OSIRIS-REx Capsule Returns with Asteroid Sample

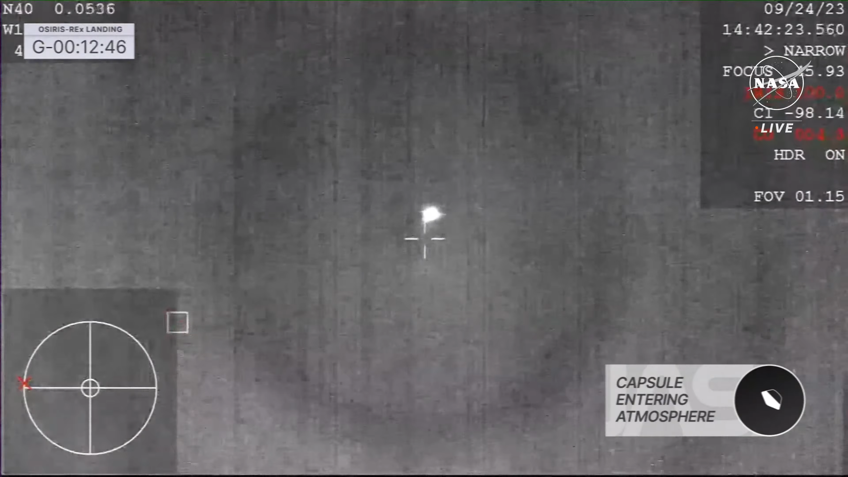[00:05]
our high-altitude plane, at about 47,000 feet MSL, mean sea level,
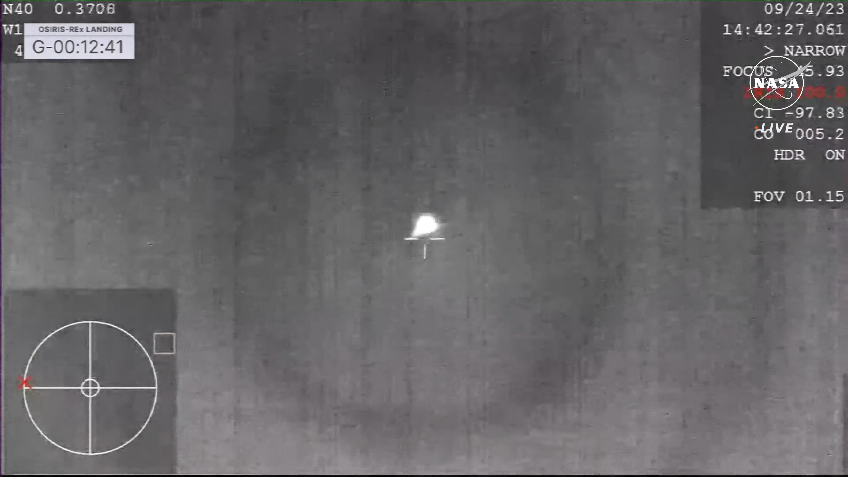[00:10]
getting a great view of that SRC heating up as it enters into Earth's atmosphere,
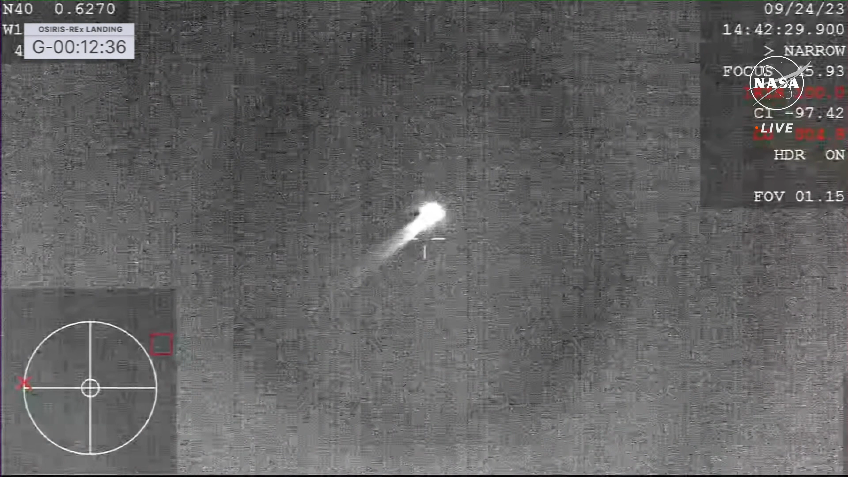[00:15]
the punishing deceleration that spacecraft, that SRC has experienced right now, as it comes in at about 27,650 miles an hour, you can see it glowing brightly in the sky.
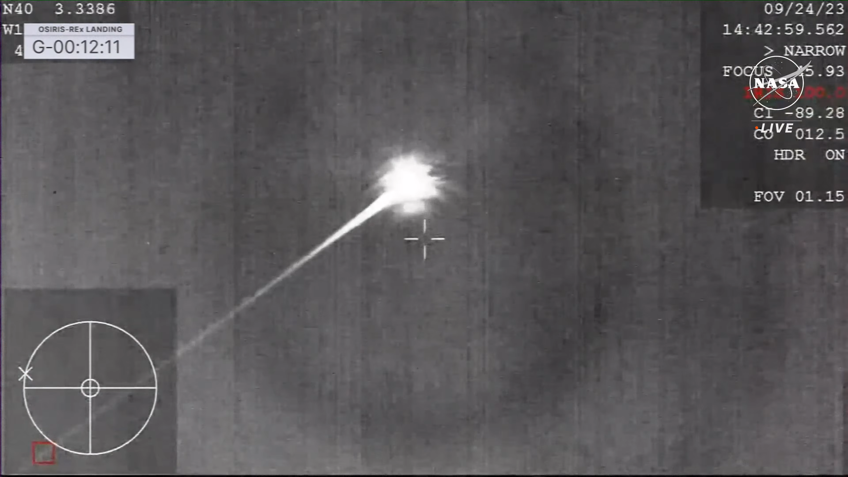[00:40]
a phenomenal view of that streaking SRC coming in across the sky. At this point, we've entered in over San Francisco, California, and are very quickly going to be approaching the Utah test and training range just a little bit further to the east.
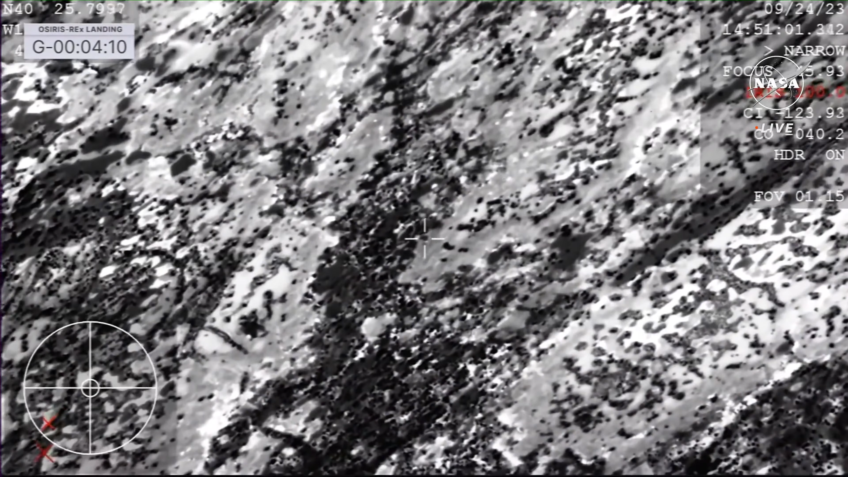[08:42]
They've got visual on the sample return capsule under parachute, that orange creamsicle colored parachute, really bright in the morning light over the Utah test and training range. A great view of the SRC we can have now
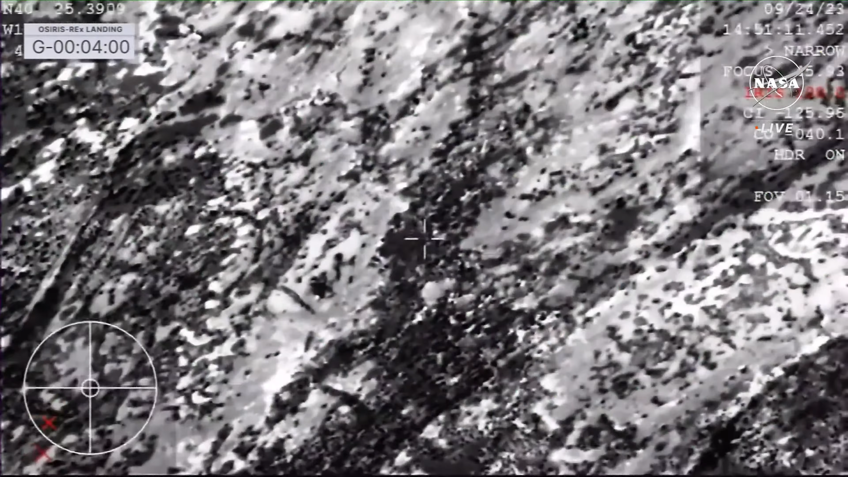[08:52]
from our helicopter as it continues to make its final descent to the terrain below. And once again, just setting the context for this, when we first hit the top of the atmosphere, we were at 27,650 miles per hour. We are now leisurely decelerating under our orange parachute to 11 miles per hour. Incredible amount of deceleration there, as Earth's atmosphere really helped us out quite a bit, getting that initial deceleration, our drogue parachute initially stabilizing our descent,
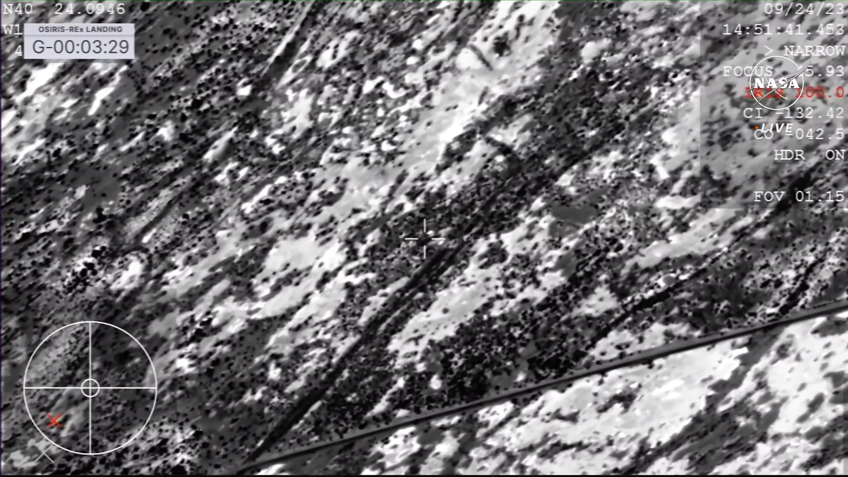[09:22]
and then ultimately, that main parachute bringing us home. You can see right in the center of that crosshair, that is the parachute with the SRC dangling beneath.
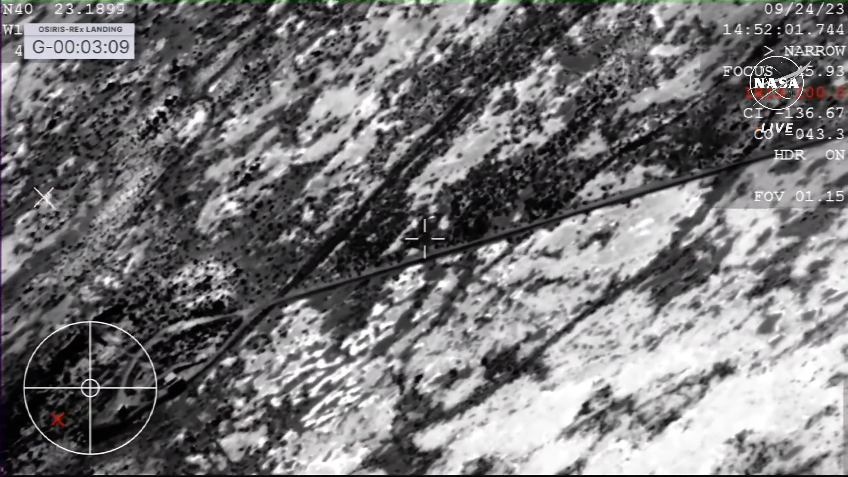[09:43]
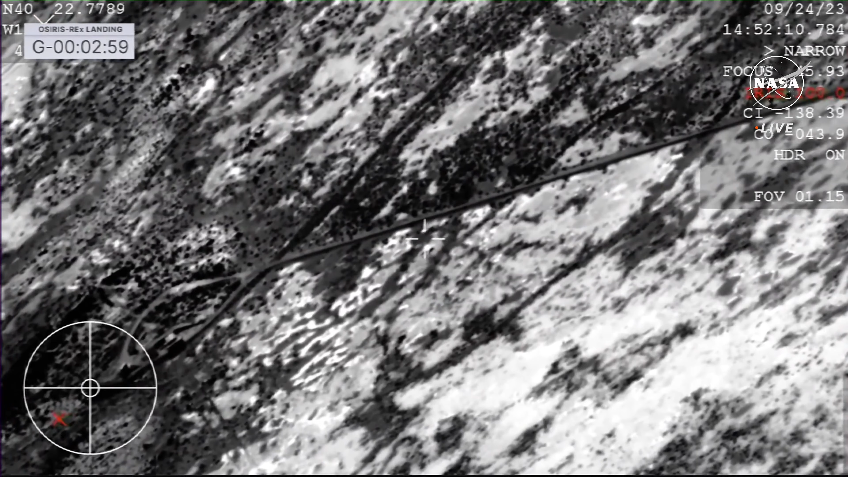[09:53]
And touchdown of the OSIRIS-REx sample return capsule, a journey of a billion miles to asteroid Bennu and back,
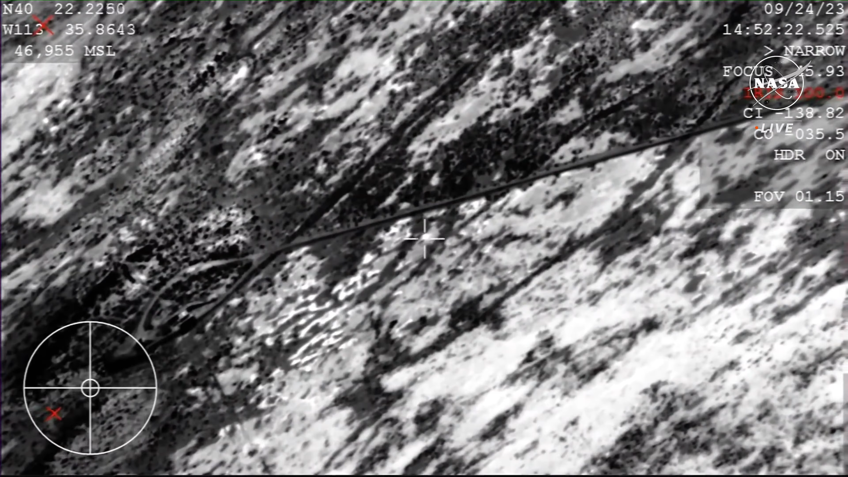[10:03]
has come to an end, marking America's first sample return mission of its kind, and opening a time capsule to our ancient solar system. Unofficial touchdown time, 8.52 a.m., Mountain. And the team can now breathe an immense sigh of relief.